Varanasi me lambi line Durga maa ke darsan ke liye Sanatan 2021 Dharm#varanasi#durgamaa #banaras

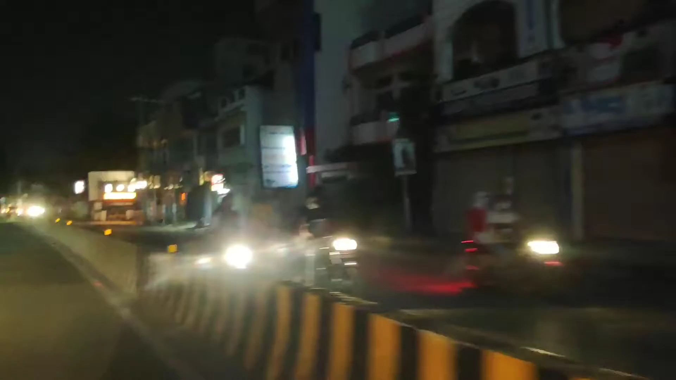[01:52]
हम लोग मलदैया चौराहे पे हैं।
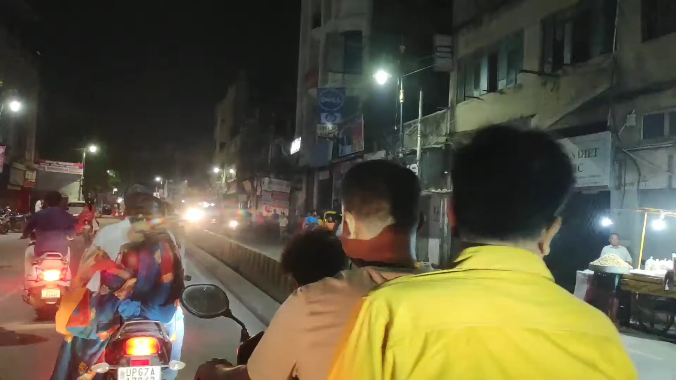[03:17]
हम लोग आगे से आए लेकिन उतना भीड़ इधर सही नहीं था, लेकिन इधर तो बहुत ज़्यादा भीड़ है। और देखिए मस्ती करते हुए जा रहे हैं।